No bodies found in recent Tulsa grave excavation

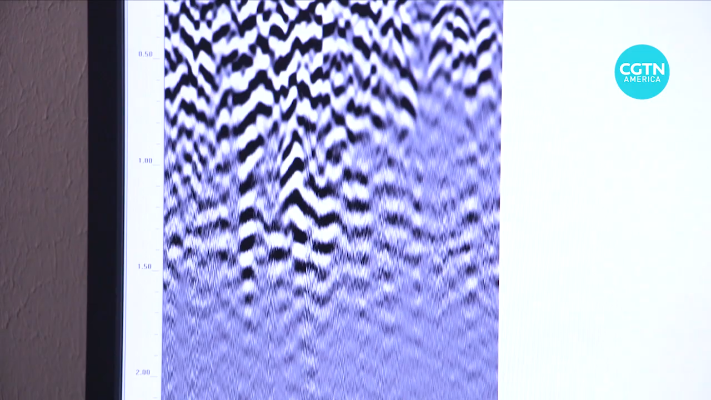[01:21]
An archaeologist using geophysical equipment detected underground anomalies at the cemetery last year.